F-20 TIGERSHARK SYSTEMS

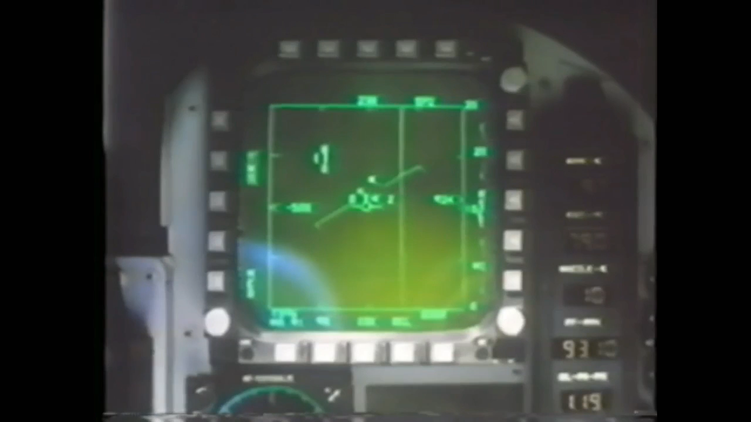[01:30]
The track-while scan mode tracks up to 10 threat aircraft and prioritizes up to eight for maximum situation awareness. In less than three minutes from the alert, you're 20 miles from base, flying faster than Mach 1. With the F-20's look-down radar, you're locked on to the low-flying intruder. Pilots in current front-line fighters would only now be breaking ground. Controls on the stick and throttle reduce your workload.